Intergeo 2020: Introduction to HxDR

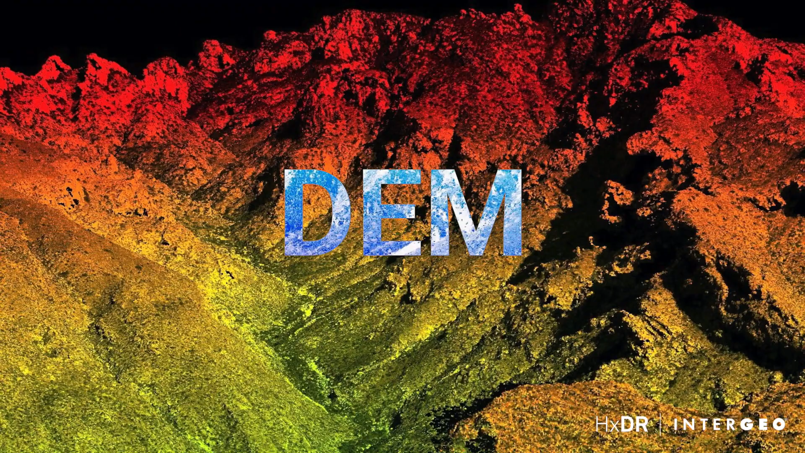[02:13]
In AJAX DR we are able to assess and use these elevation models in 3D.
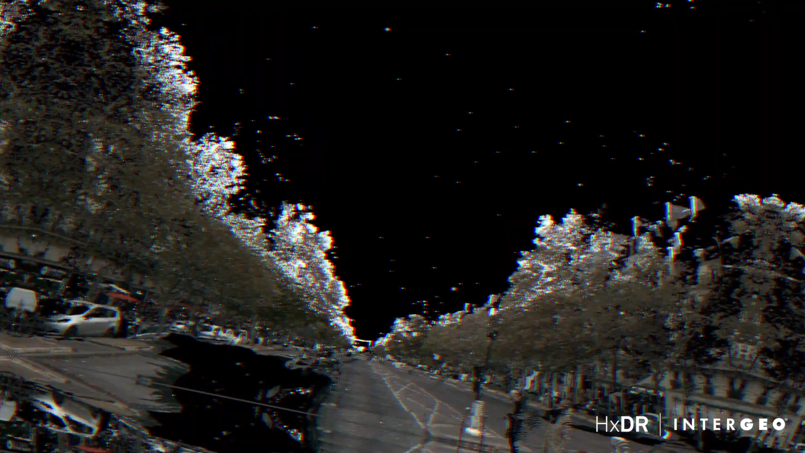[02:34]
And as an output AJAX DR visualizes the resulting point clouds,
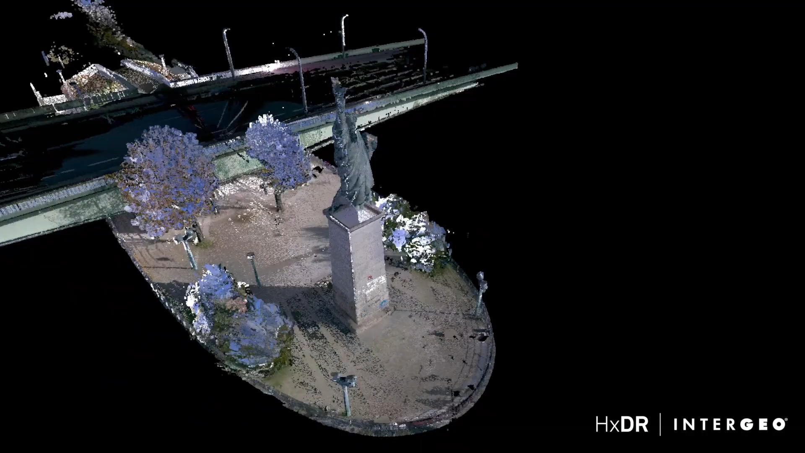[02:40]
potential meshes, as well as the panoramics that are typically shot every couple of meters.
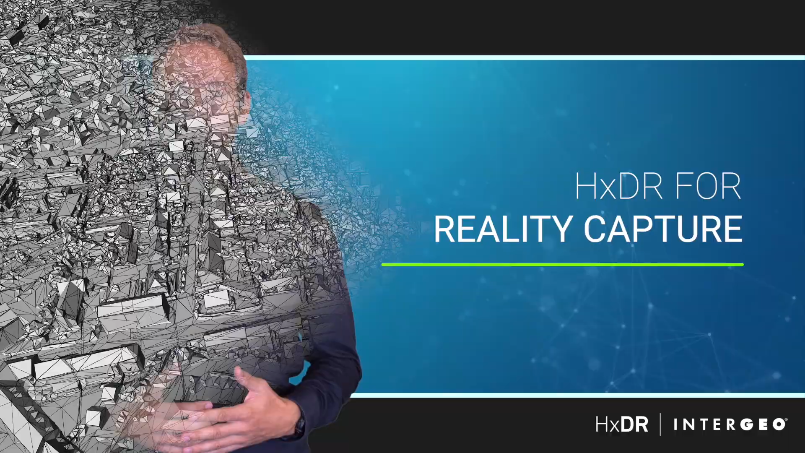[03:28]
Now when uploading reality capture scans they get autonomously meshed in the cloud using our so-called auto-mesh feature.
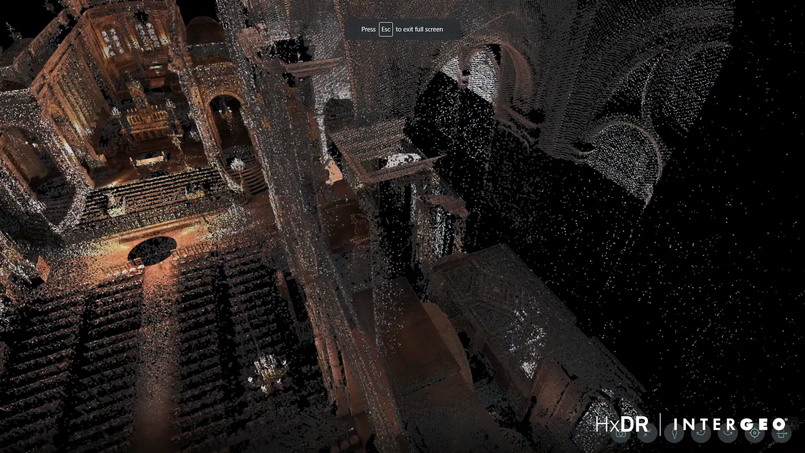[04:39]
And even if your scan is not georeferenced yet,
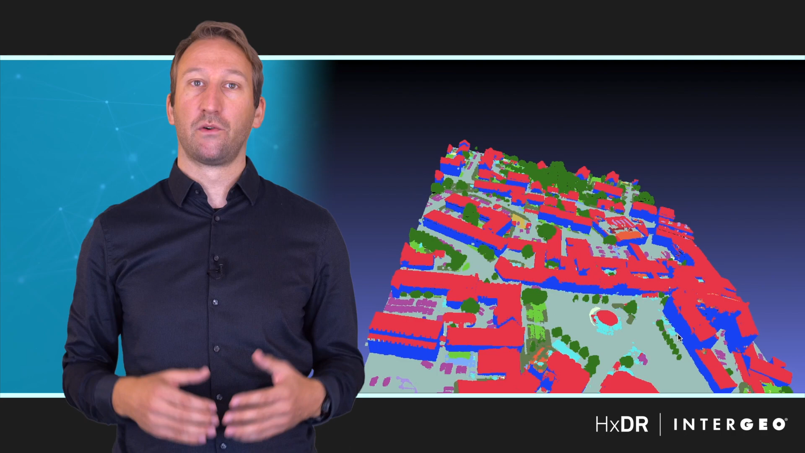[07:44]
Machine learning for us is a very important tool to improve data that is visualized, as well as create additional functionality. For this, I would like to present two examples.
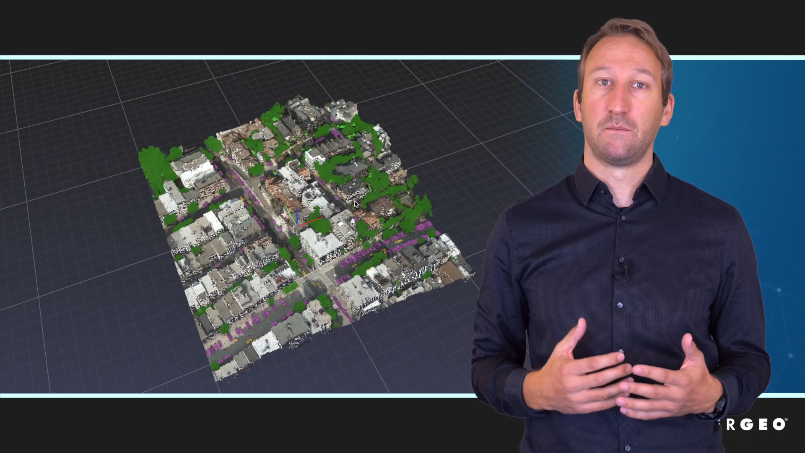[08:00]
During the capture, there are typically more, typically a lot of moving objects, especially like cars.
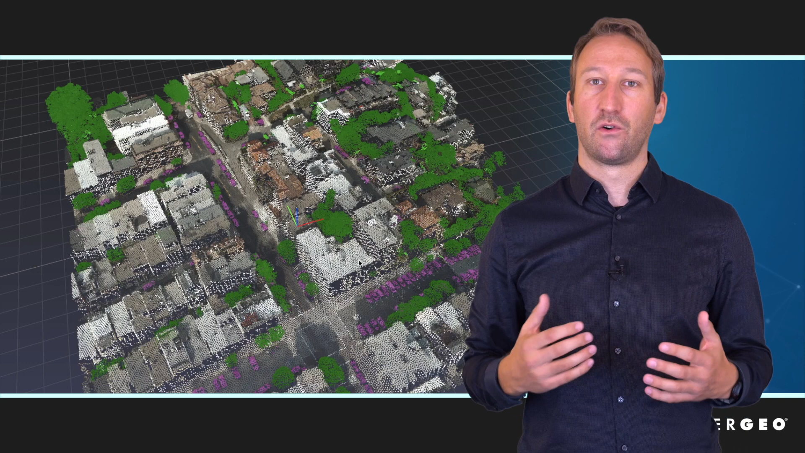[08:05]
And for removing those, machine learning really comes in really handy. Now, the CityMapper 2 is a hybrid sensor.